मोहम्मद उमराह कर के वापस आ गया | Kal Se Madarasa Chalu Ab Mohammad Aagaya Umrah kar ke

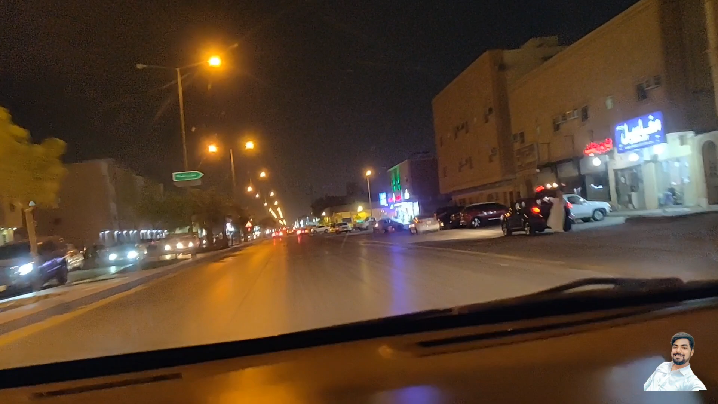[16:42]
कर पाएंगे और एक्सिडेंट होने के चांसे रहते हैं तो आप यह दो लेन में चलें असी तक कोई दिक्कत नहीं है
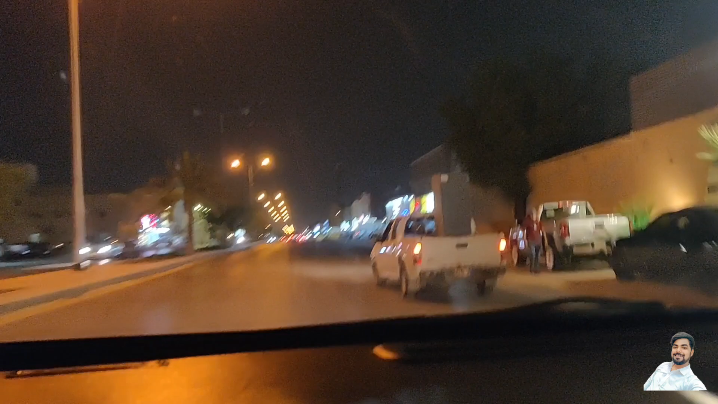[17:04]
इसलिए यहां पर ब्रेकर ही बहुत हो तेंदर
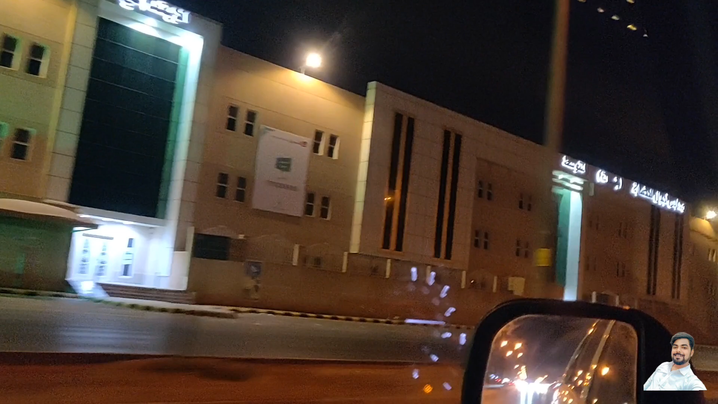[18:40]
इतना बड़ा मदर्चा है यह यहां पर खतम हुआ आगे सिगनल है यहां से जाएंगे लिफ्ट सीधा भी आ सकते हैं गोई दिक्कत नहीं है लेकिन लिफ्ट जाएंगे तो आराम से बहुत जाएंगे जल्दी